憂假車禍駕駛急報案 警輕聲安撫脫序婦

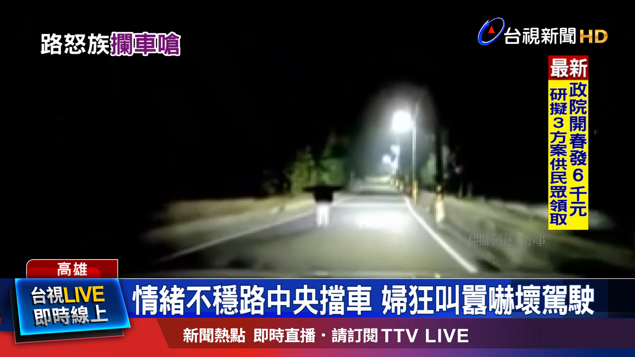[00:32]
醒没想到下一秒妇人进当街蓝车张开双臂妇人挡在车前方还高峰被叫嚣这也让驾驶摸不着头绪怎么样可以
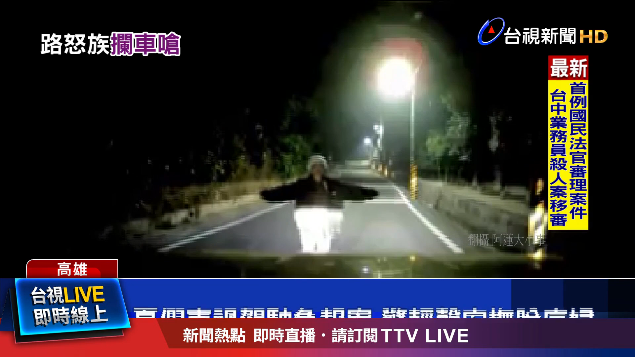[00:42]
培养你的心就怕遇上假车或碰瓷驾驶报警求助远